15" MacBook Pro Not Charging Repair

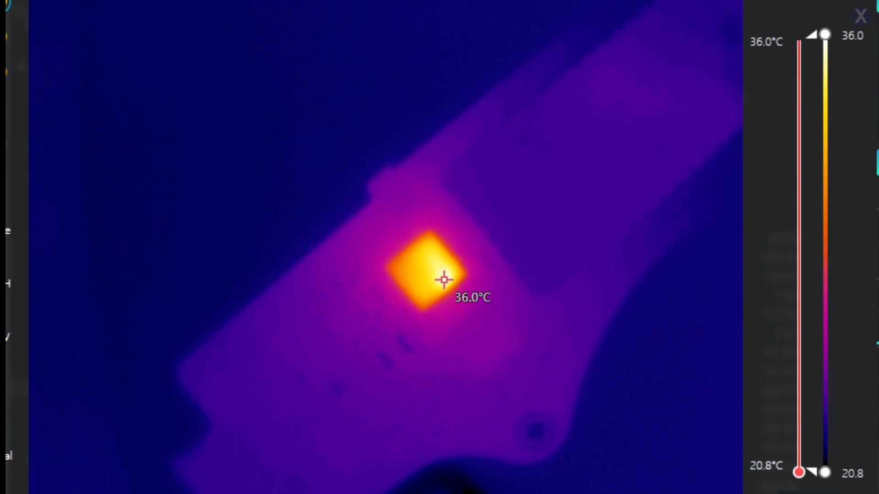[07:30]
On screen: spot 36.0°C, scale top 36.0°C, scale bottom 20.8°C
So we see that this one, we have it plugged in here. And we do see one of our ICs actually bad. You see that? It just kind of goes and pulsates and then kind of dies.
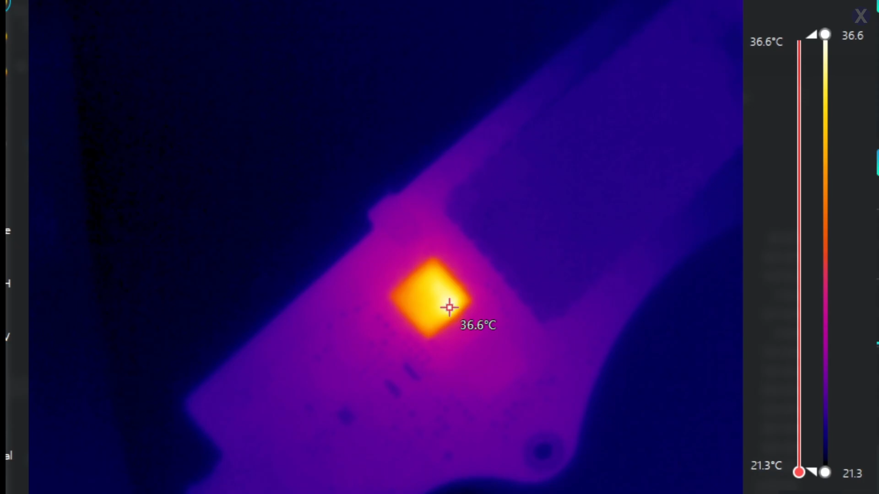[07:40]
On screen: spot 36.6°C, scale top 36.6°C, scale bottom 21.3°C
Actually, it's really funny because we're working on another video of this guy actually has two laptops. And I got the same problem on both of them. It's doing the same thing.
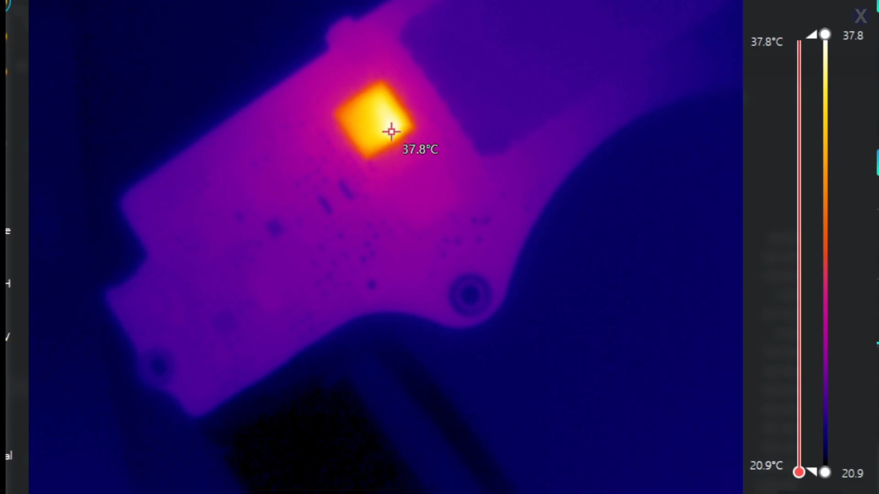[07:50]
On screen: spot 37.8°C, scale bottom 20.9°C
So I wonder if he had a bad charger and kept killing his laptops with the charger. Because that's what it kind of looks like here. Maybe liquid got in there and he tried on them both and he probably damaged both of them. Because the same IC is going bad on both of them.